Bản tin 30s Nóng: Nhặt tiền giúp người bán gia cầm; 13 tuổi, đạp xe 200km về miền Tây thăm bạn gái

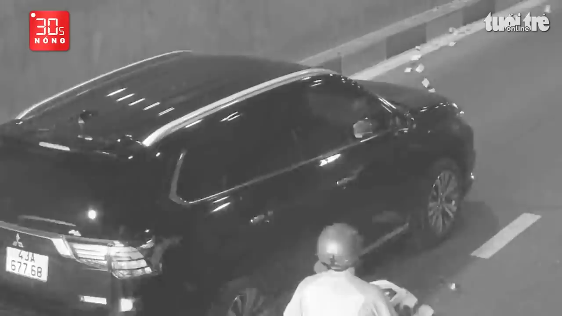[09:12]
trong đó có chừng 10 triệu tiền hàng và giấy tờ tùy thân. Lúc ví rơi xuống đất, tiền bay khắp đường hầm, rất nhiều người dừng xe lại lượm tiền.